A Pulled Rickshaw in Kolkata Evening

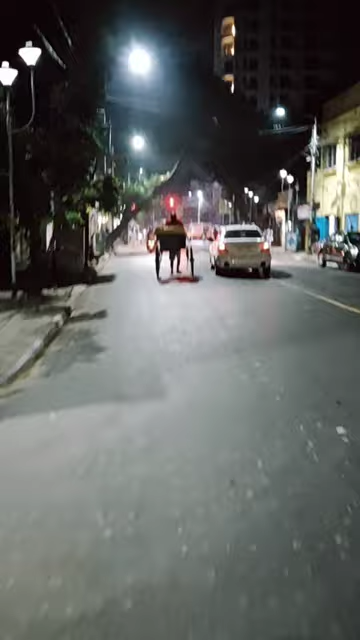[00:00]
Guys, there are a lot of people in this video to shoot a leg pulling viksha on Saradbos Road This is available on Saradbos Road And as you can see,